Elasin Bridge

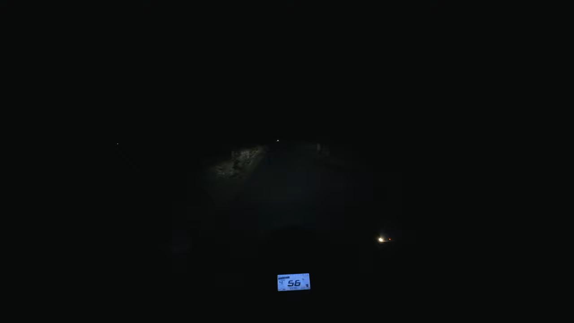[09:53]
যে রাস্তাগুলো ডাকাতি হয়।
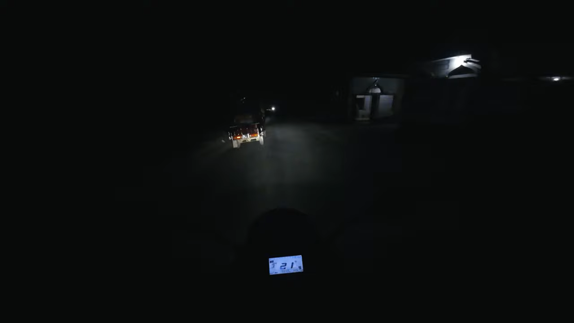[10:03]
ও এই সামনে আলাসিন ব্রিজ, আলাসিন ব্রিজটা লাইটিং করছে। ও শিশির বললো কালকে বললো আসছে এদিক দিয়ে লাইটিং করছে।
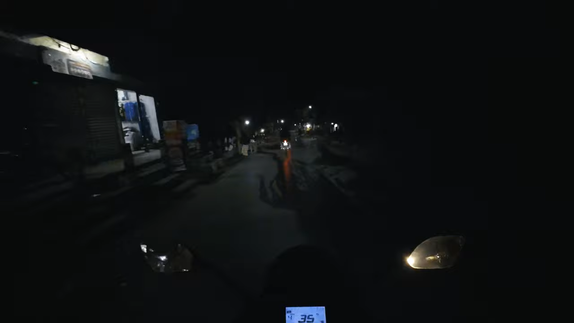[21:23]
তো আমরা এখন আবার নল্লাপাড়া বাজারে এসে পড়ছি নল্লাপাড়া ব্রিজ থেকে